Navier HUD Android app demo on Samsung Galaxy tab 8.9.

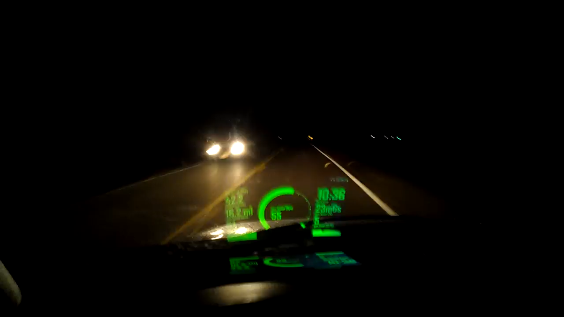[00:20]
Nice big screen. So, you know, if you're into this kind of thing for, you know, say a heads-up display while you're driving, this is, you know, I'd definitely recommend this app. And then, you know, it looks kind of big when I hold the phone closer to the windshield, but as I move my phone clear back here, you know, head level with the seat, it really isn't even, you know, obstructing very much at all. You can just, you know, you can still see the road nice, see the lines and everything.